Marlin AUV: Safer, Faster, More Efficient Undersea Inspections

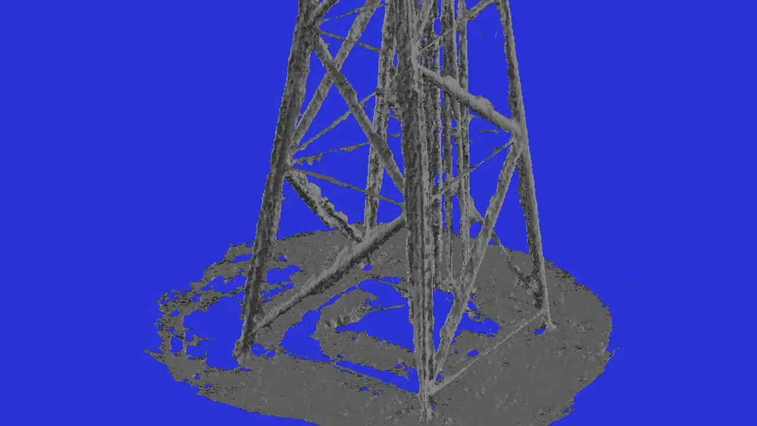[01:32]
Within minutes, a detailed three-dimensional model of the structure is presented to the client for detailed assessment of the structure's condition.